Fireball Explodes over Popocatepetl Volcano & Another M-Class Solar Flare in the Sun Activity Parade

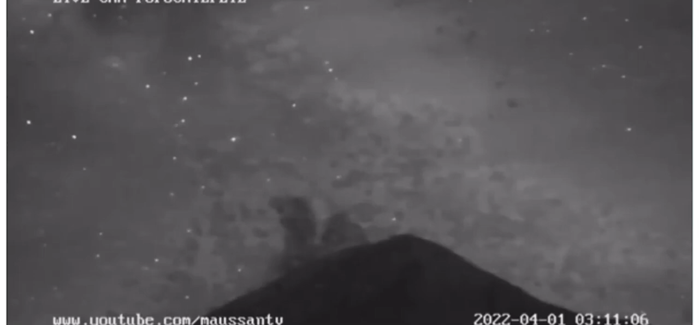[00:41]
popo the volcano in mexico let me repeat that again in case i didn't say it clearly that was a fireball meteor which may have become a meteorite